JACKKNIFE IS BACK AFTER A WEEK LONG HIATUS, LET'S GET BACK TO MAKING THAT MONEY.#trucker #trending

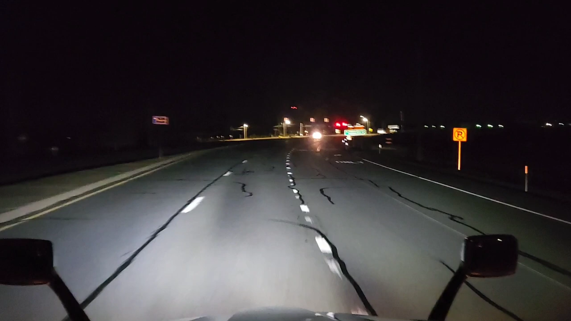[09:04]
And there's no trucks parked anywhere along the ramps here on I-81, which is very unusual due to the fact that usually when I come through here, there's about 20 or 30 trucks, sometimes depending on the night,
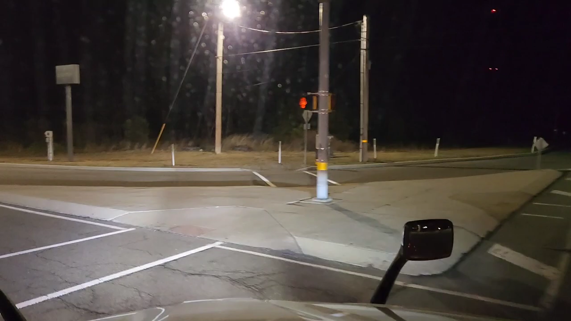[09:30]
parked out there off the on-ramps, or just on this road right here where we just, you know, turned at the light. So I don't know what's going on, but that's, I don't know, I think that's a little unusual.
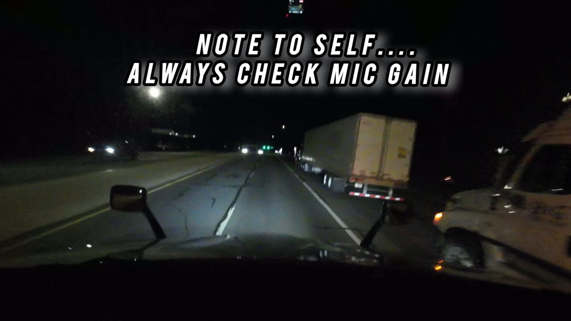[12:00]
Comes on 81 here from Tyson. I'm just hopping on the ramp. And that being said, usually this ramp here has a boatload of trucks parked on it.
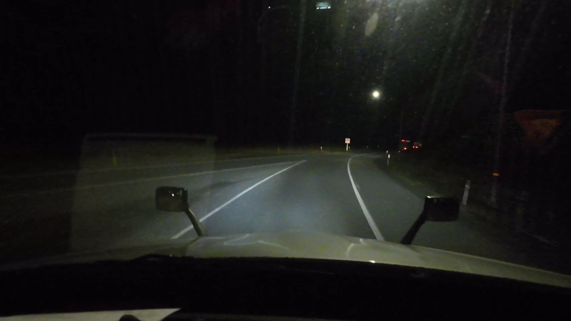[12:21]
But tonight, looks like there's only these two or three, which is a little unusual for a weeknight. So I'm guessing maybe loads slowing down a little bit around here.